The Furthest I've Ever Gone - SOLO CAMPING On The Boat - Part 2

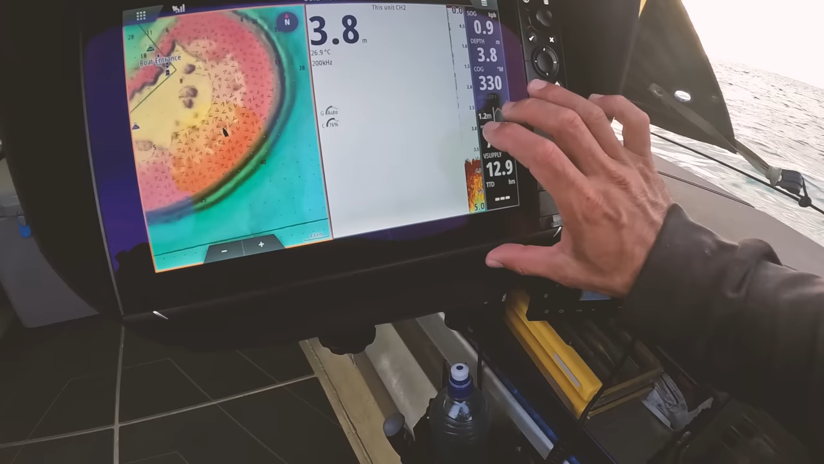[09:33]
On screen: depth 3.8 m
Look, if I just hit that side panel where the tide button is and I open this, look at this. How cool is this?
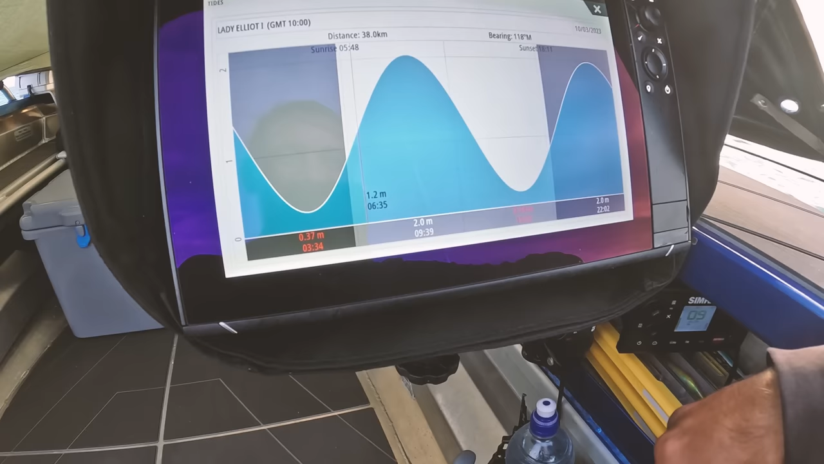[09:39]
I'm like, I love this thing.
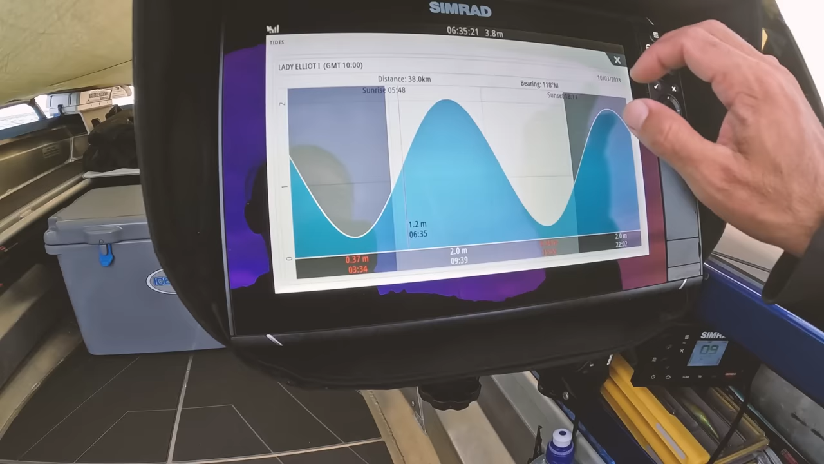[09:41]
Oh, touch your bait.
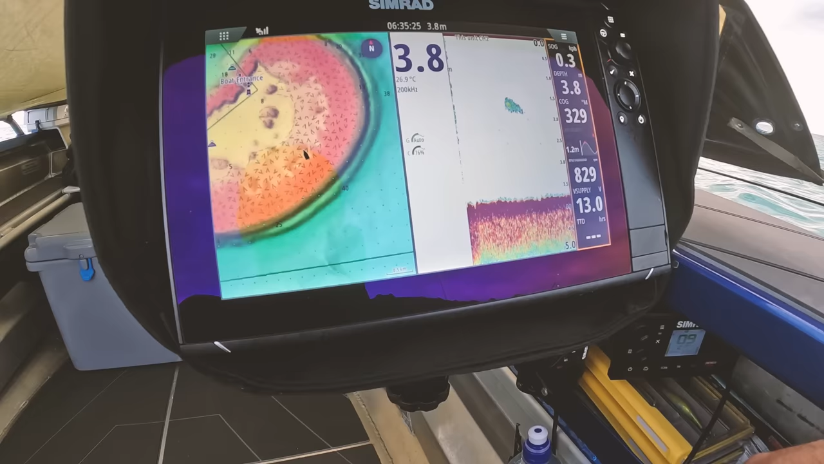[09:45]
On screen: depth 3.8 m, water 26.9°C
But you can see all this, so we're over here.
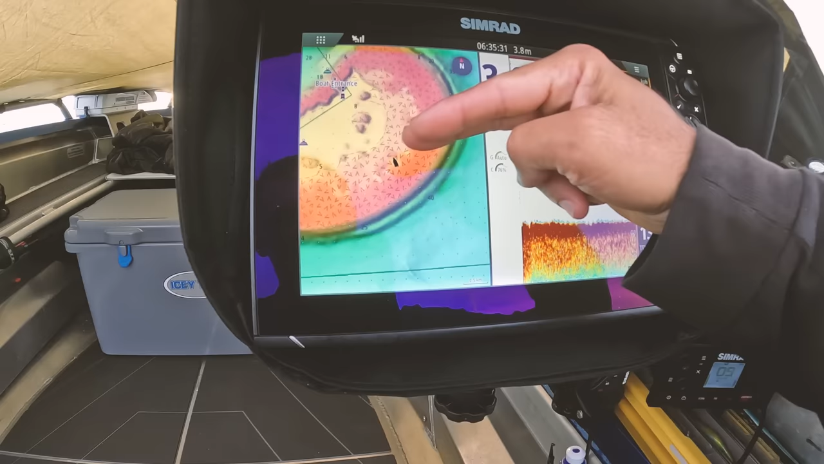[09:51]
That's the edge that where the wind was coming in from this direction, probably or more like that direction last night. The island will be back here.
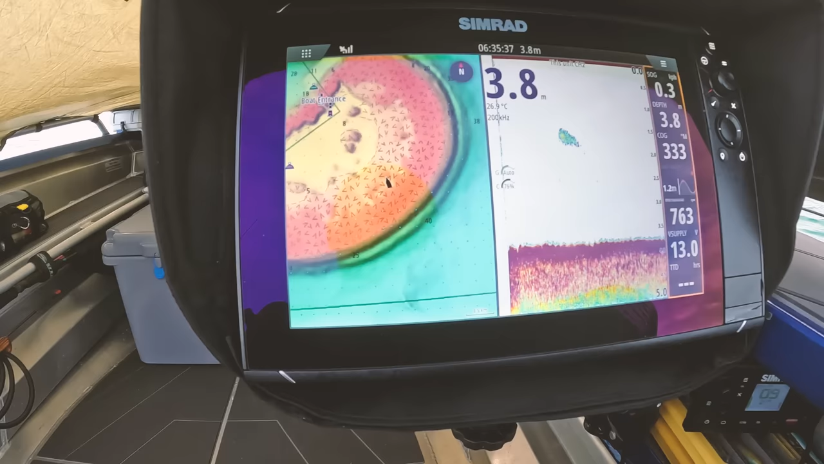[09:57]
On screen: depth 3.8 m
But yeah, just go, look, all this edge. Like, we've only just done this tiny little patch here.
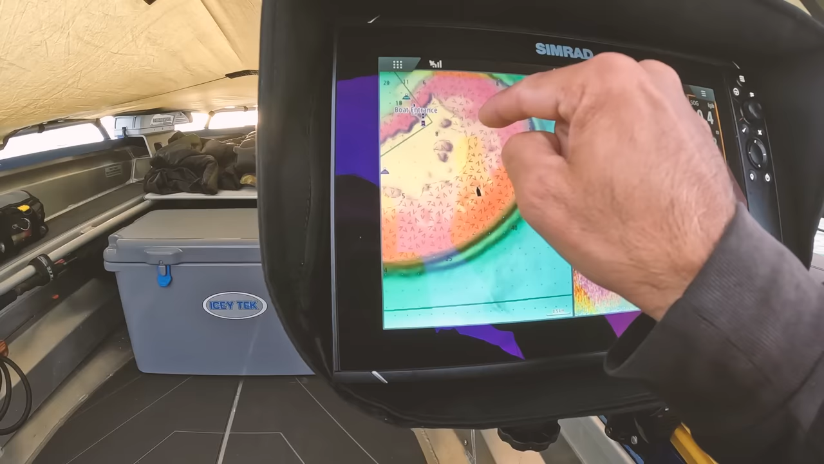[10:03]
There's all up here, all down here. And then once it comes down, all out here.